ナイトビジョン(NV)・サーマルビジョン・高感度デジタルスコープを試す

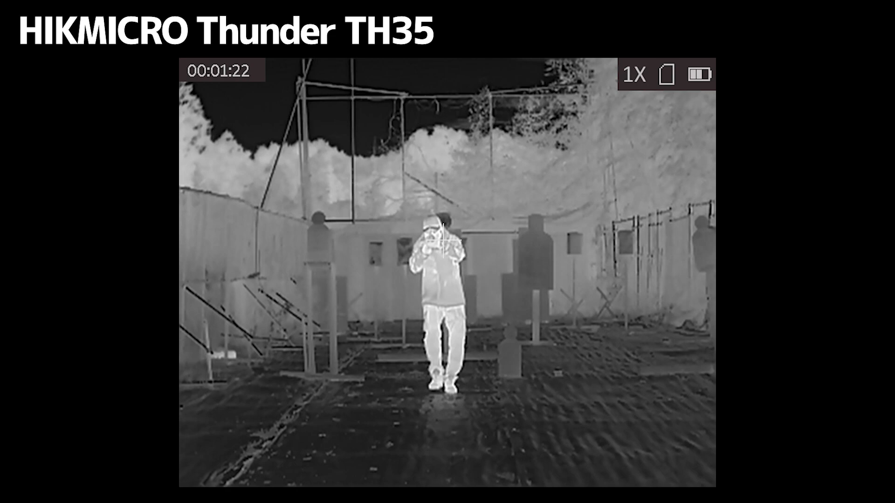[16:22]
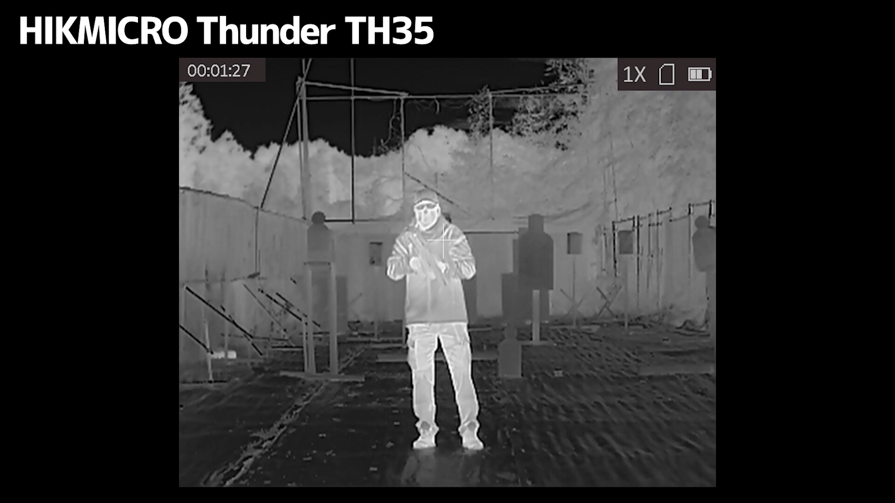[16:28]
はいそれではハイクマイクロのサンダーですねサーマルですこちらで窒光弾を映してみたいと思います
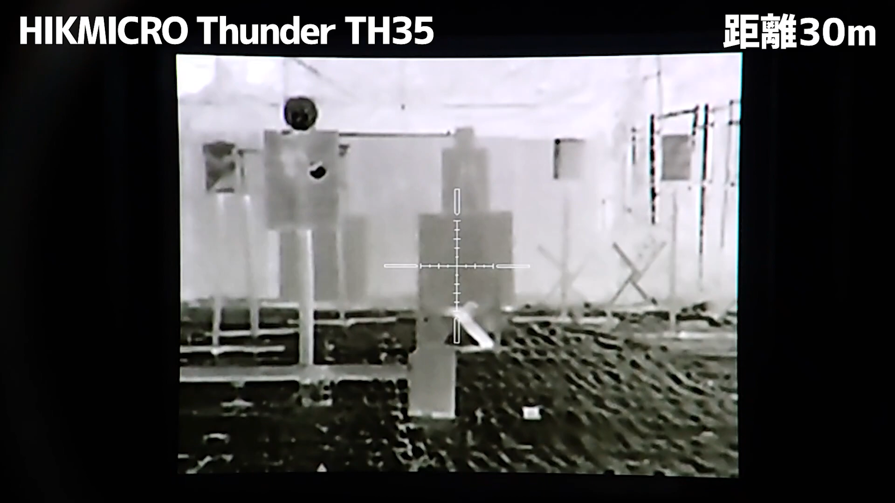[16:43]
ちょっと見えるちょっと見えるよちょっと見えてるかなちょっとモードを変えてみましょうか今これが撃ちますはいモード変えてみましょうブラック
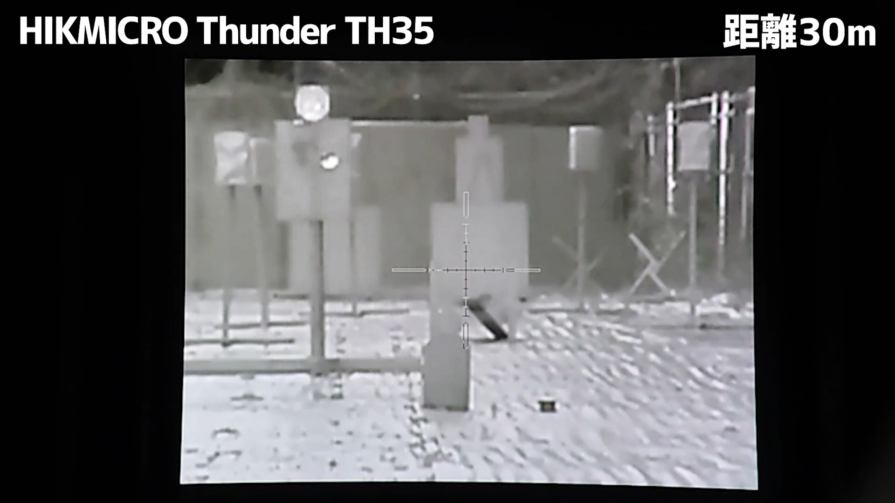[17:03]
ちょっと映ってるこの後見にくい見にくいっすねはいフュージョン
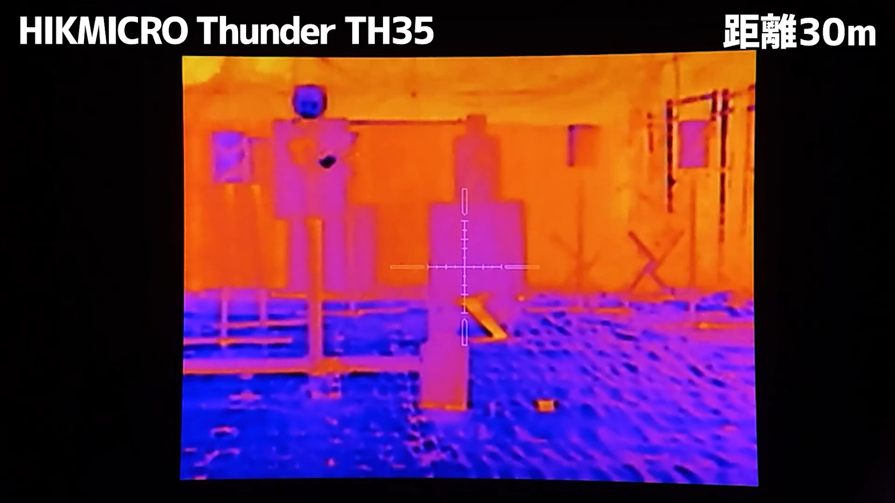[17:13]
まあ熱源ではないからほぼほぼ見えない映らないっすねレッドフルで撃っても変わらないですよねあ、少し映る
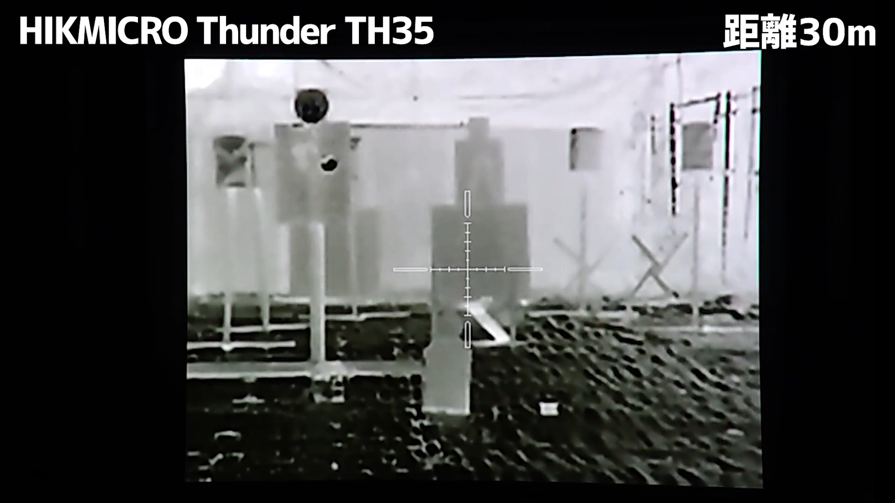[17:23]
フルとかになれば電池が消えちゃったかな映るかなって感じですね
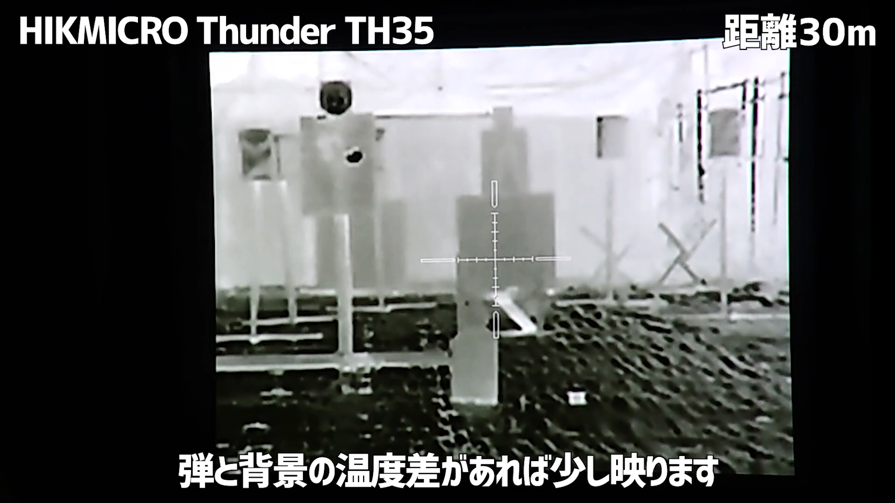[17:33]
まあサーマルなんでやっぱり熱源探知なんでね
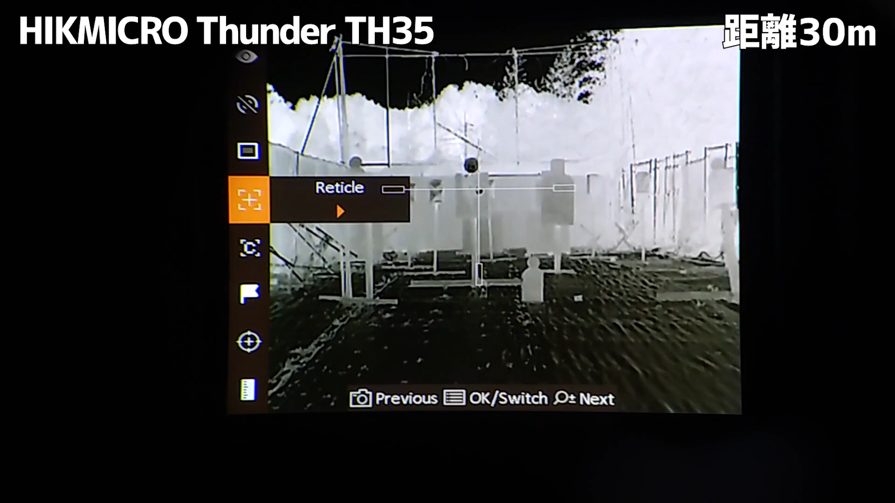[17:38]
映りは少ないなって感じですねサンダーのレティクルの設定ですね項目をレティクルに合わせてもらう
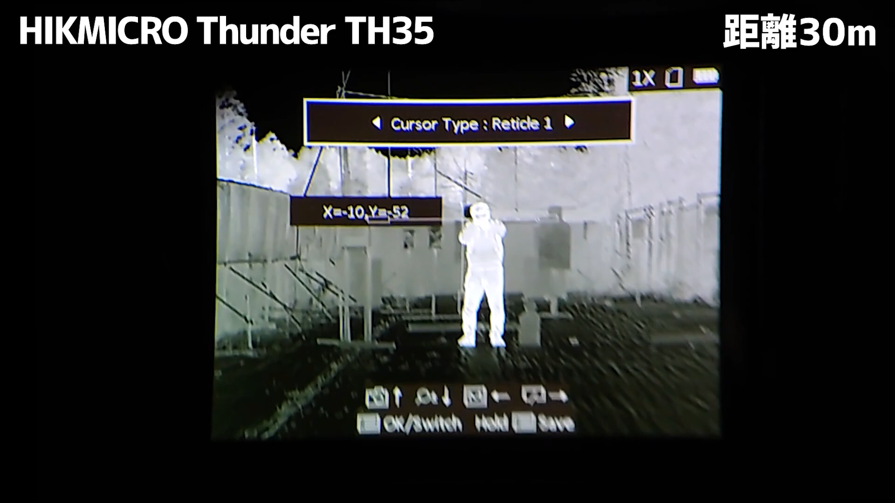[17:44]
2つ表示が出るんですが上にカーソルを合わせます上に
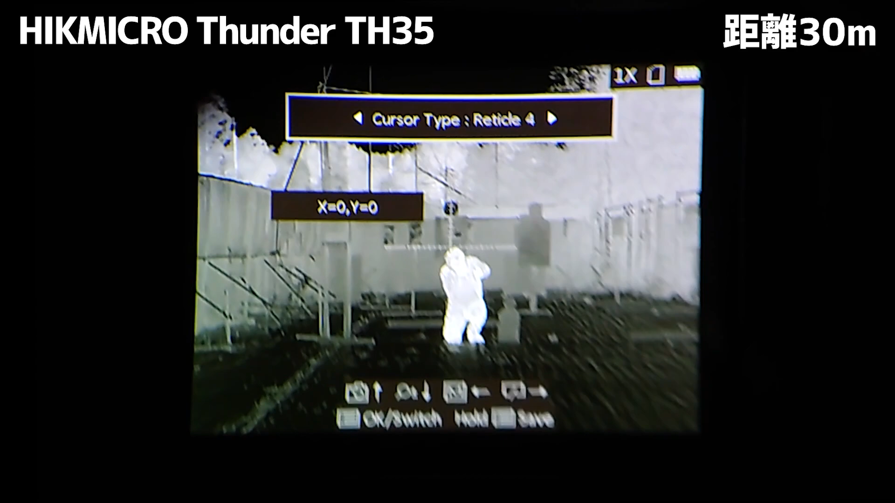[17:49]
合わせるとレティクルの表示が5種類変えることができます
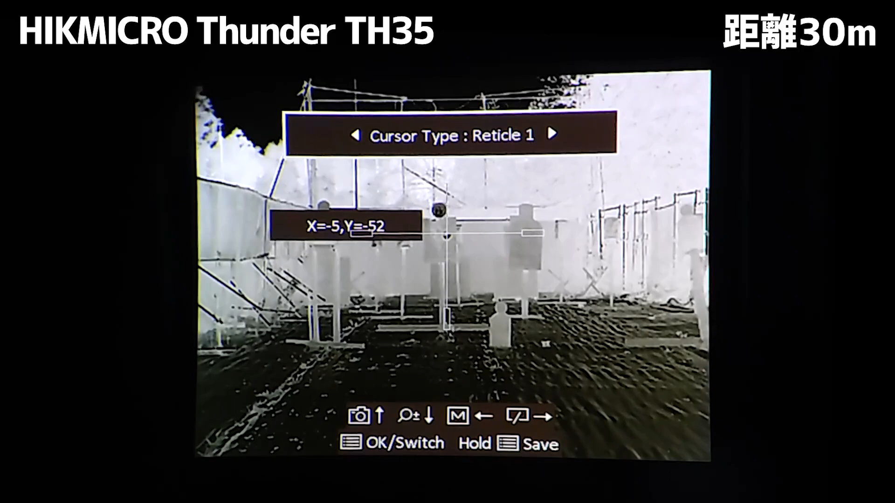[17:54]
そして下のX軸Y軸この数字があります今動いてますよねここで上下左右の調整が可能となりますこれが調整方法ですね
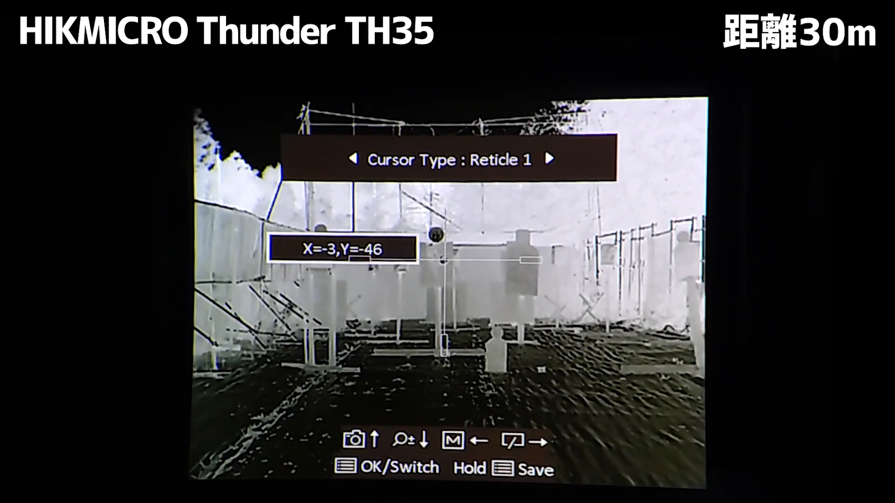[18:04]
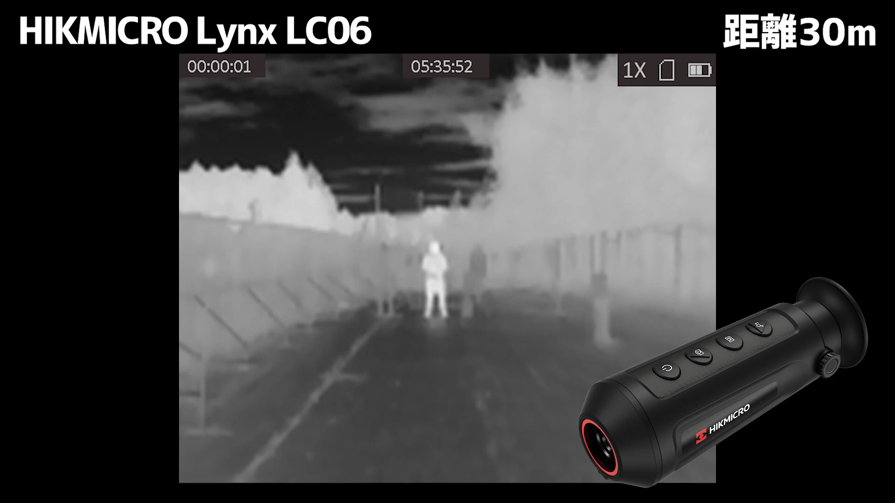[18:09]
こちらがリンクスLC06の画像になりますちょっとセンサーのサイズが小さいので全体的にちょっとぼよけた
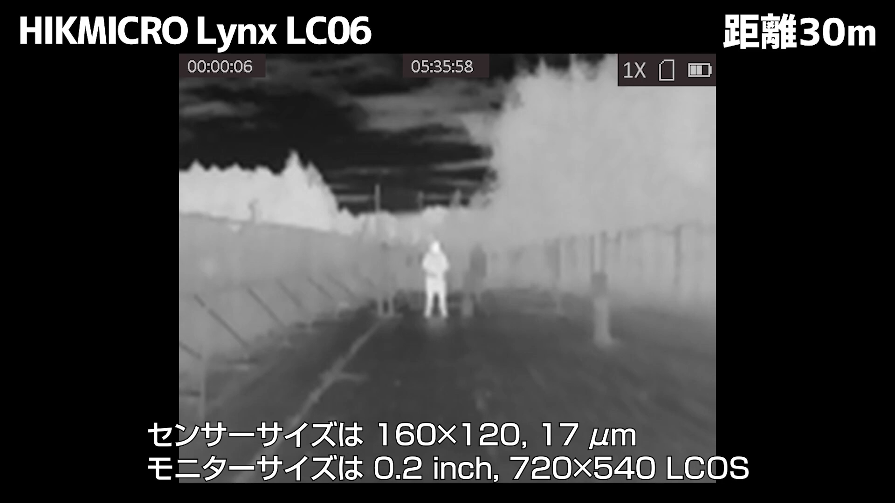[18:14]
感じは見えちゃいますが今現在去っている30mぐらいであれば人影しっかり認識することができると思います
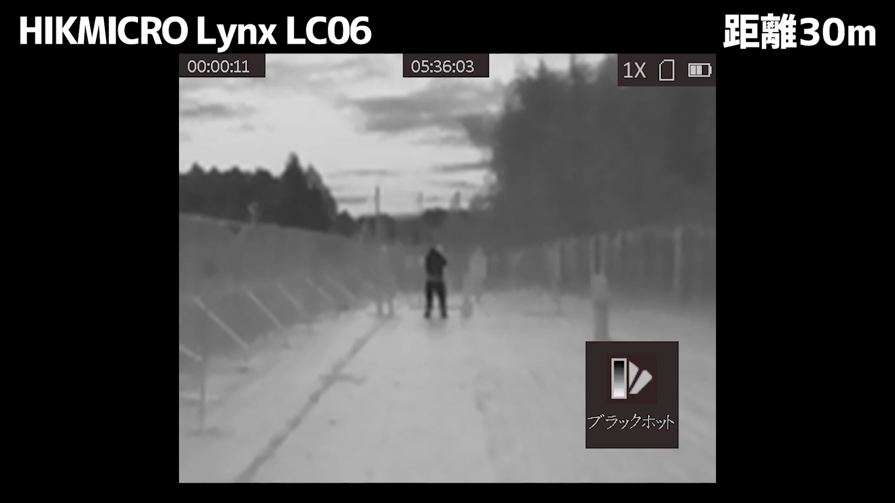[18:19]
こちらもモードはホワイトホット、
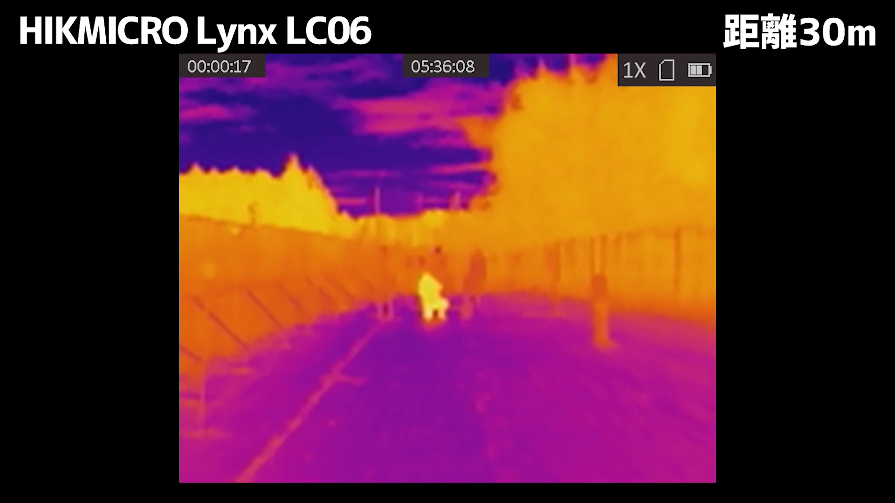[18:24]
ブラックホット、フュージョン、レッドホット4種類に切り替えが可能ズーム機能も付いていますがこちらは1倍、2倍、
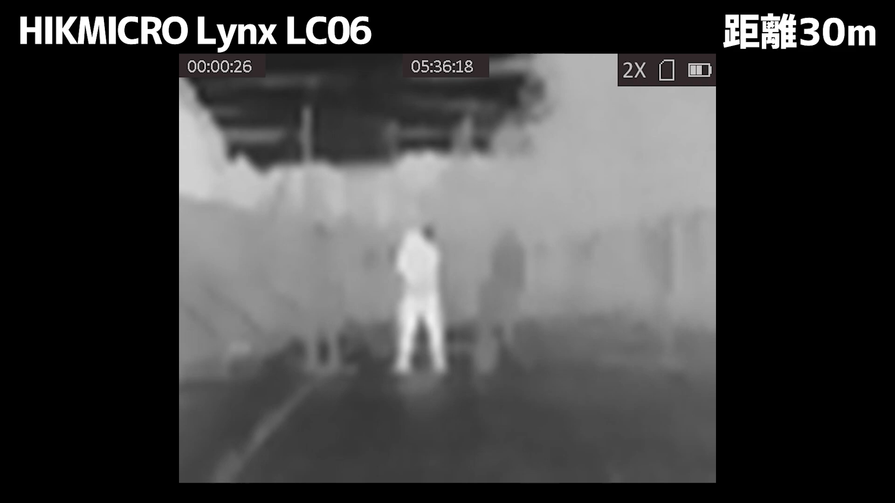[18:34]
4倍この3タイプになりますこちらも内蔵メモリに録画した画像をPCで引っ張って出しています